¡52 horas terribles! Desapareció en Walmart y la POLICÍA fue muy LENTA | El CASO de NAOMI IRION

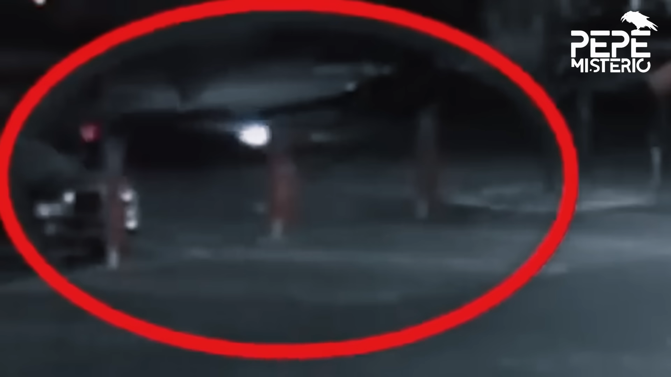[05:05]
A las 5.09 minutos de la mañana del sábado 12 de marzo del año 2022, Naomi llega al estacionamiento de Walmart y se queda en el interior del vehículo. Momentos después, un hombre cubierto con un suéter con capucha aparece caminando desde la esquina derecha inferior de la imagen y se queda mirando al auto por unos instantes,
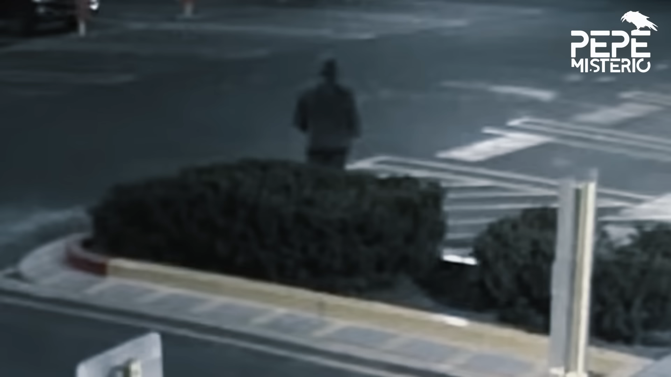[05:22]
o bueno, por unos minutos. Después comienza a caminar con determinación hasta acercarse al auto.
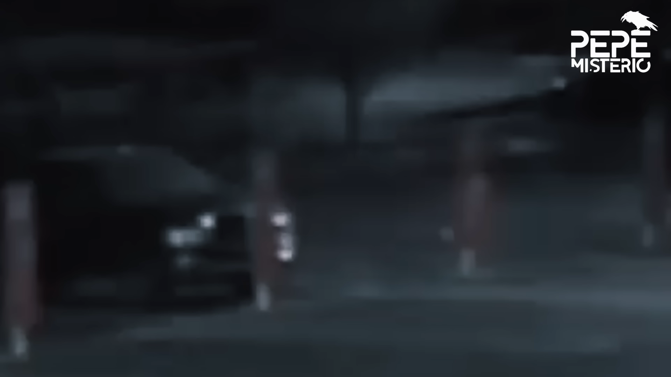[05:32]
Lo rodea dirigiéndose hasta el asiento del conductor, instantáneamente ingresando por ahí al vehículo y sin dejar pasar el tiempo. Enciende el auto y se van del lugar.
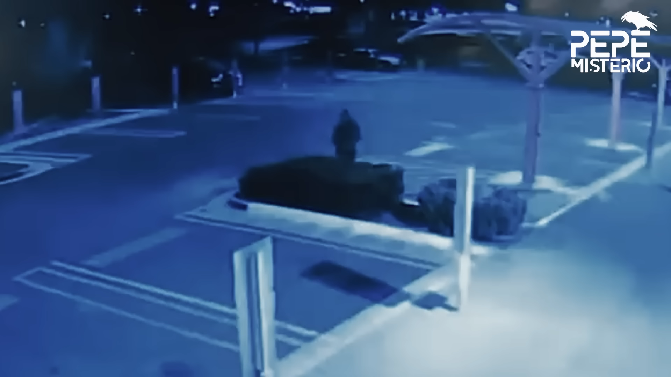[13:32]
Y si faltaba algo más para confirmar sus sospechas, más de una cámara de seguridad lo captó caminando por la zona cerca del auto del adolescente y también en estacionamientos aledaños. Era claro que había llegado a ese lugar con un solo propósito encontrar a su víctima.